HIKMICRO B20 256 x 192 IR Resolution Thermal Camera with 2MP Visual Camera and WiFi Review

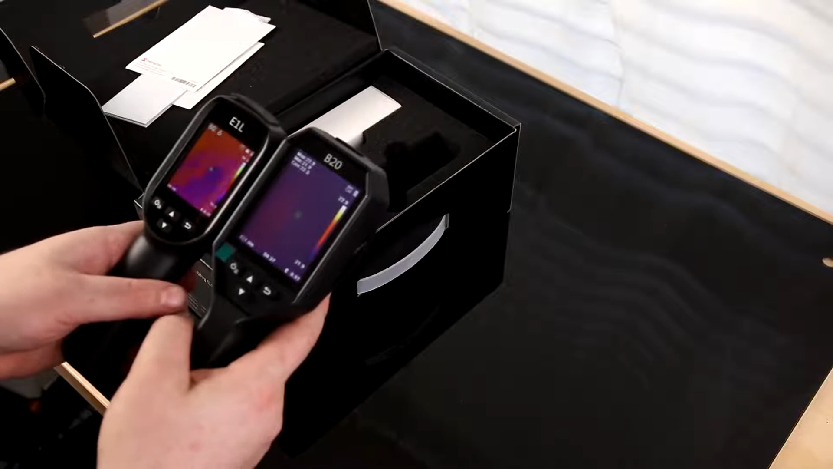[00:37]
All right, so I'm going to put this one away. Go ahead and take this screen protector off.
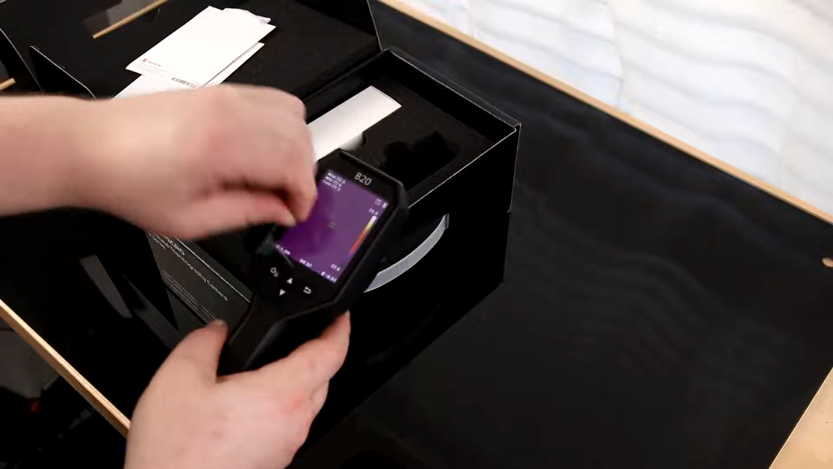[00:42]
Oh, that is so nice looking.
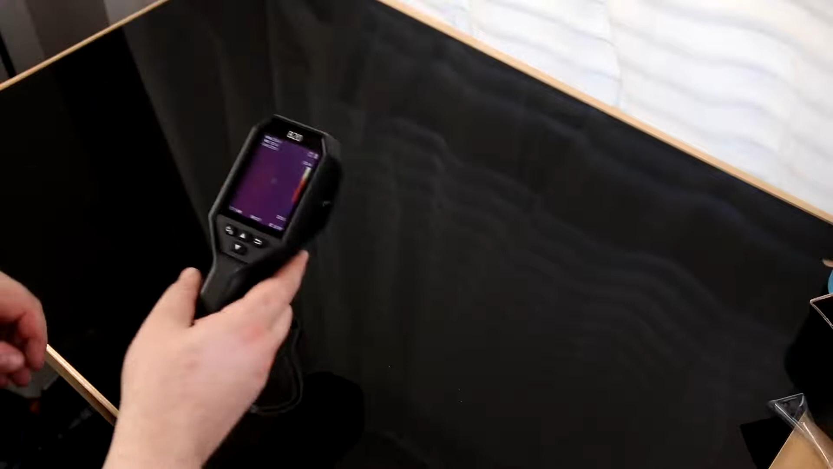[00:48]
It's not really picking anything up, though. What am I doing wrong? Oh, okay. So this has got a little cover right there.
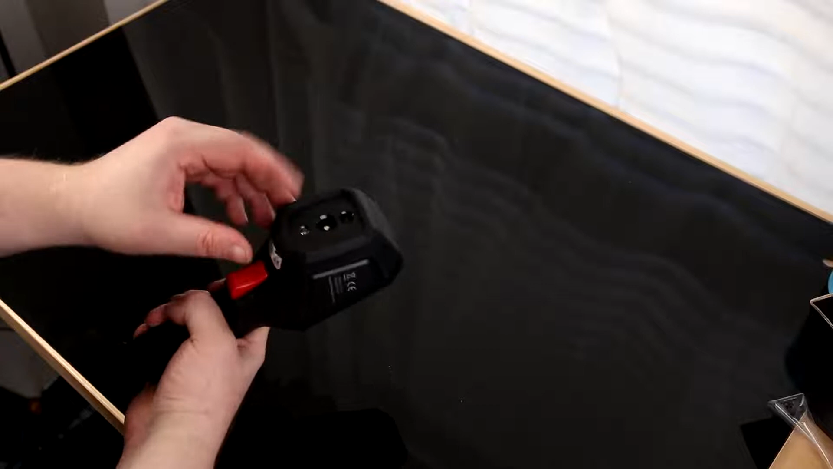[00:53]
That's actually really cool. That's one of the things I worry about with the other one. I actually keep that one in the box all the time just because I'm worried about breaking it. But this one actually has a cover for the lens. Oh, that's nice.
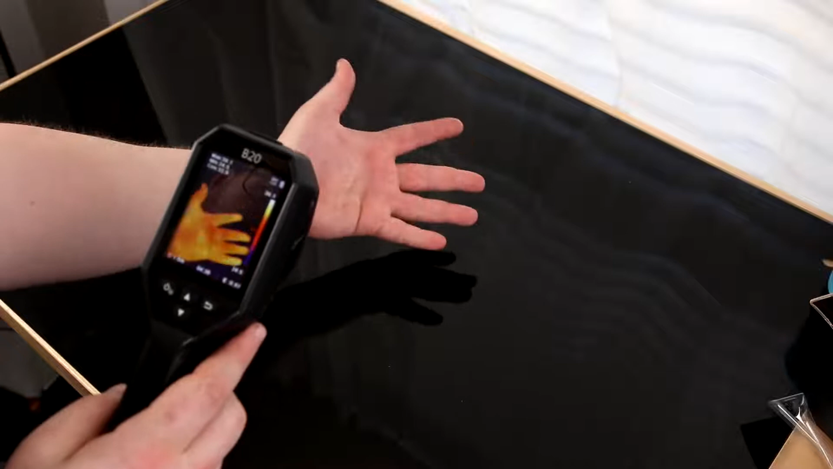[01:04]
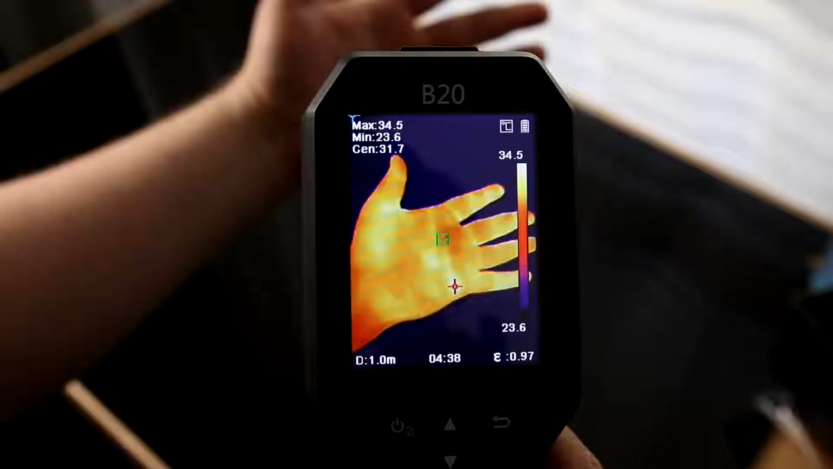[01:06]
And that's one of the things I really love about these things. It's just, it does everything automatically.
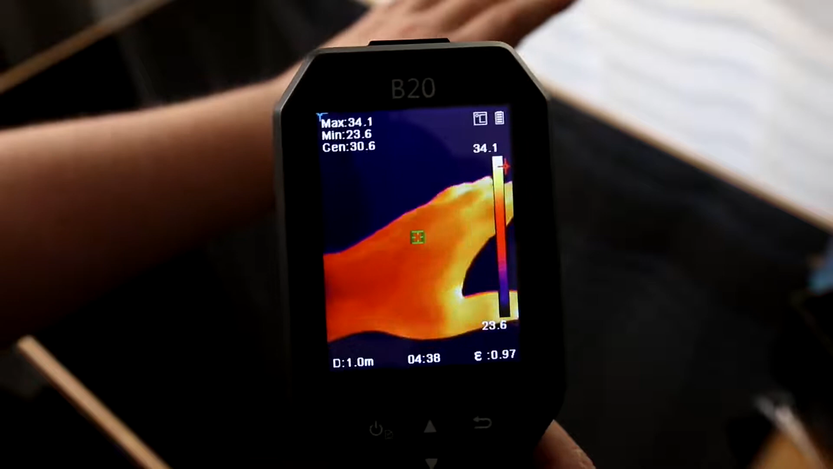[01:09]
Like, you can see that little marker over there moving around trying to find the hottest point.
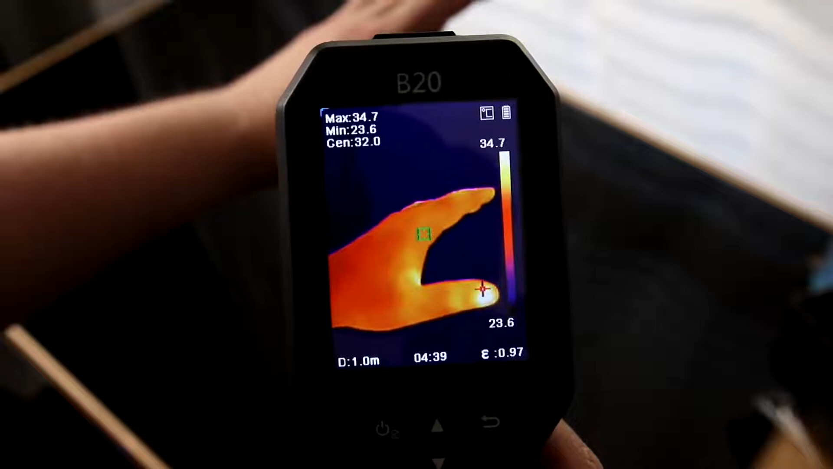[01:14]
So it's going to pinpoint exactly what it's measuring and how hot it is. So it will tell you the hottest point on the screen.
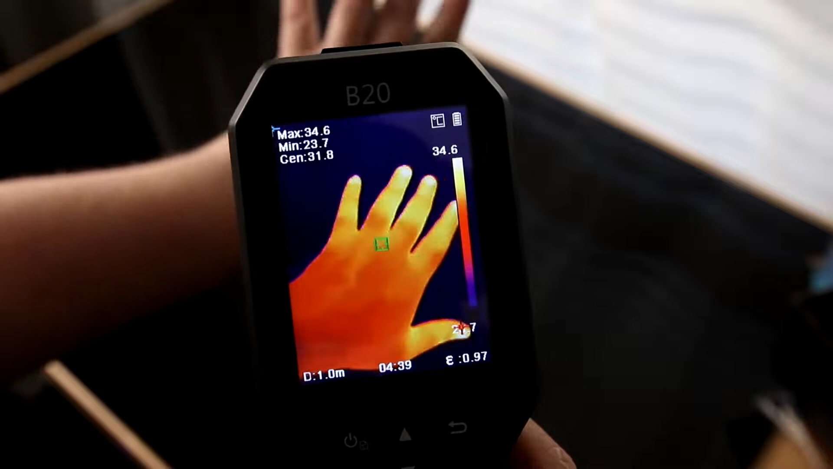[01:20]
You can see, we'll move to the tips of my fingers are there. Oh, my tips of my fingers are so hot.
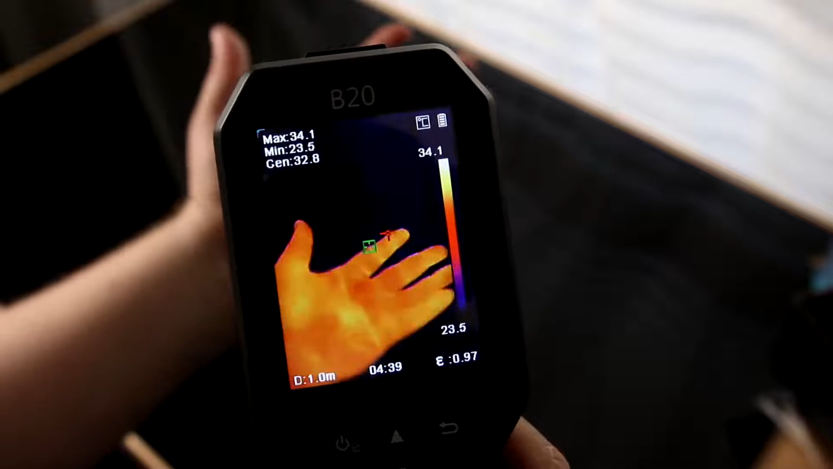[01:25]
I guess that's just the way it is. But you can see on the side of the screen over here, so it's measuring between 25 degrees and 23 degrees. So that'll give you kind of a range. And right now, I moved up to 34 to 23 degrees. So that'll give you a range of what it's actually seeing because if it just, you know, if you try to point to something super hot, it would warm up everything around it and you wouldn't really be able to see.
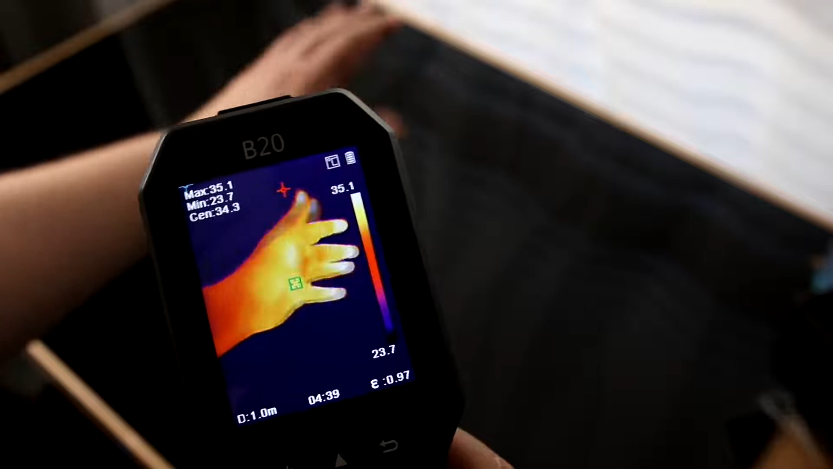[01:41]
So this automatically adjusts depending on what you're trying to actually look at.
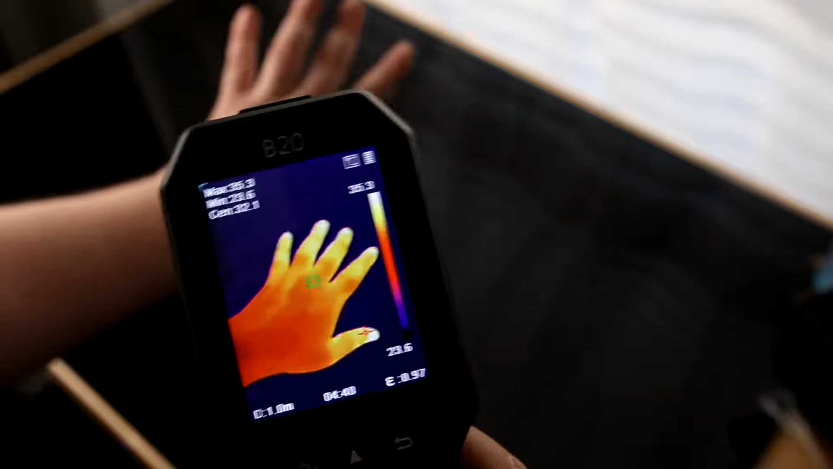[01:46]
But comparing to those little infrared guns where you just point the laser at something and then you try and figure out everything,
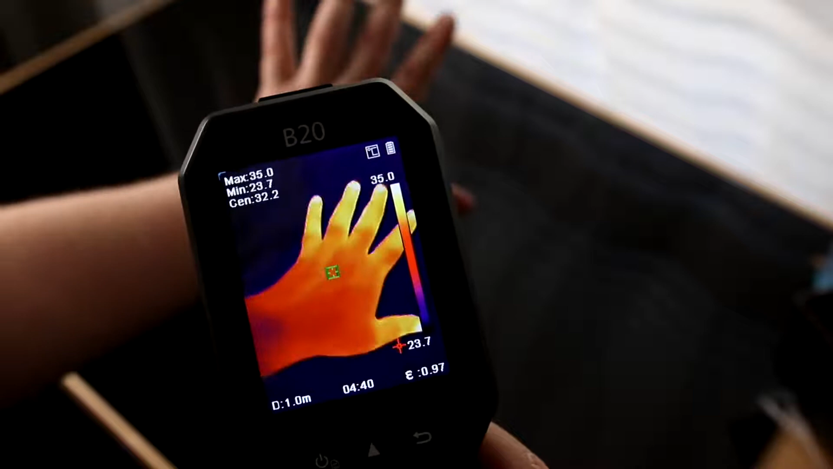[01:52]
this actually paints a picture to tell you exactly what you're looking at so you can visually identify problems. So much nicer.
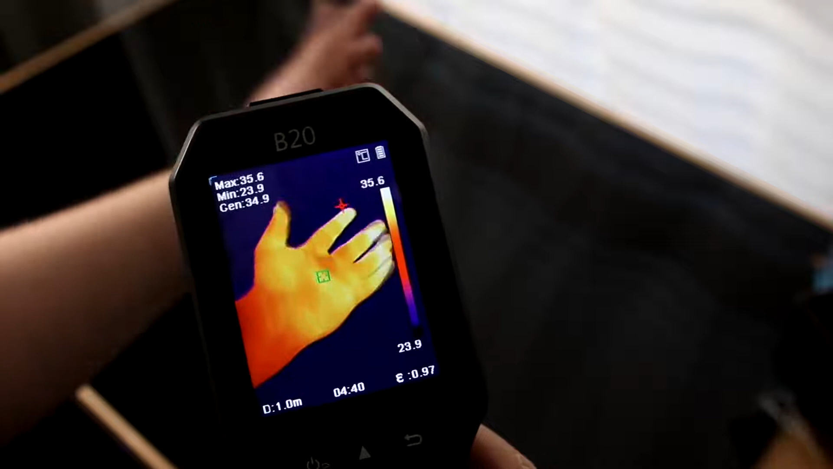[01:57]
I love these things. And this screen is just beautiful. I mean, I love that.
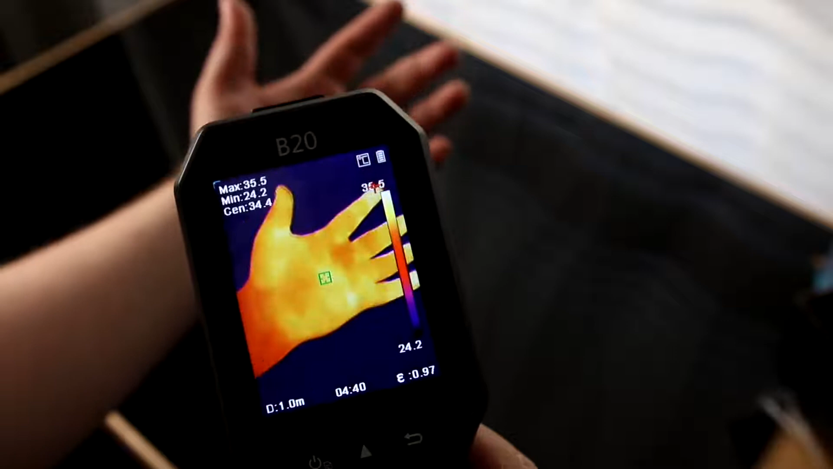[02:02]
And of course, it's packed with features. The other one was packed with features too. I think the one thing that makes this one cool is that you can actually automatically send pictures to your phone.
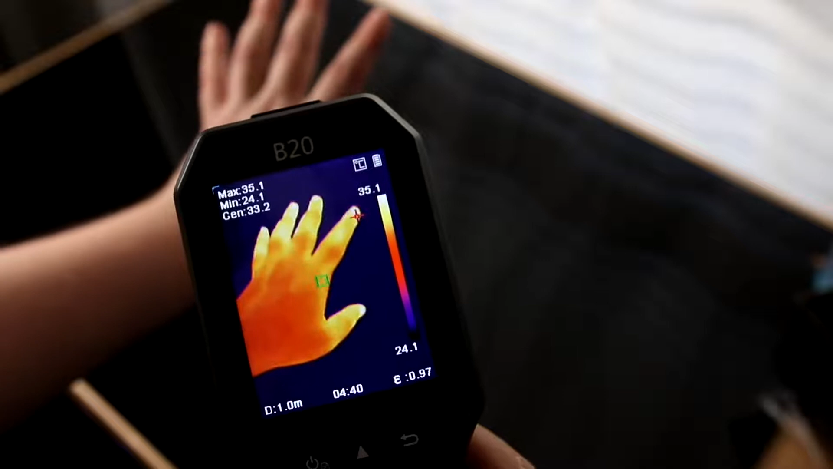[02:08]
I'm going to press the trigger on here.
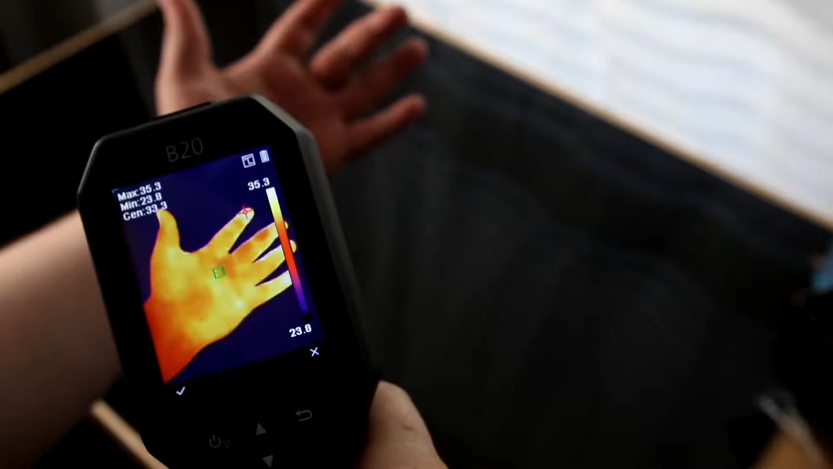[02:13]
There we go. All right. So we got a picture there. And we can take it back. We can review it, send it to our boss, say, hey, see, that's what's going on.
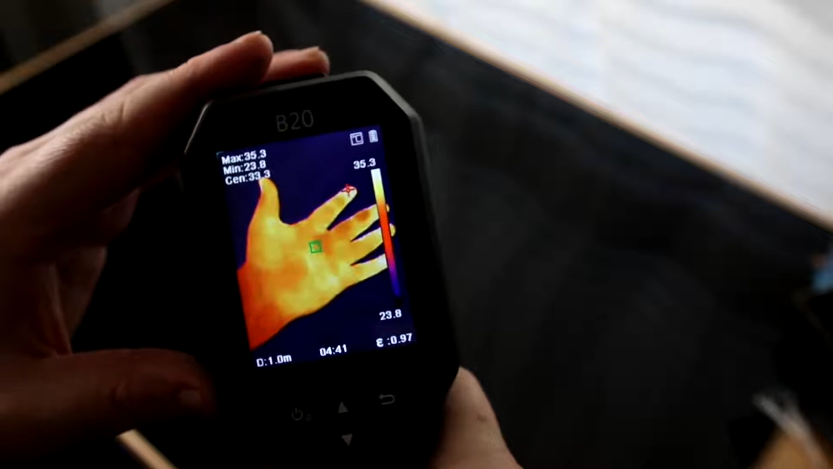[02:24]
Love that stuff. And we can send this right to our phone so we can text that to our boss and just bypass all the,
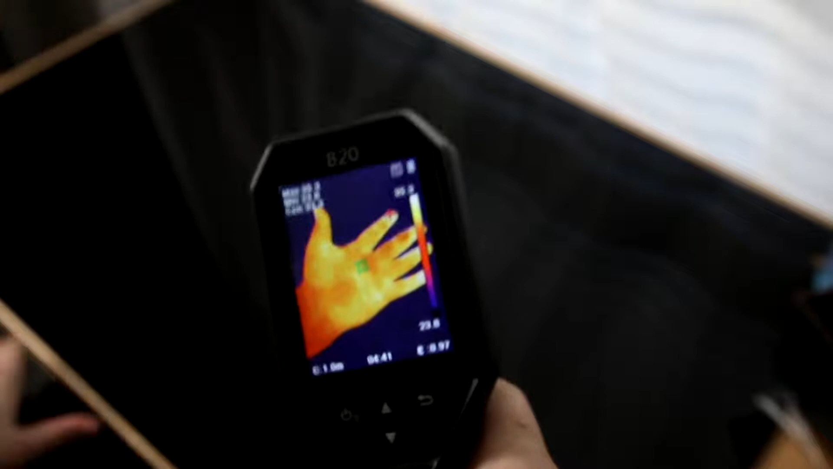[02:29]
you know, taking a picture of the screen. We can actually get the actual image and send that over.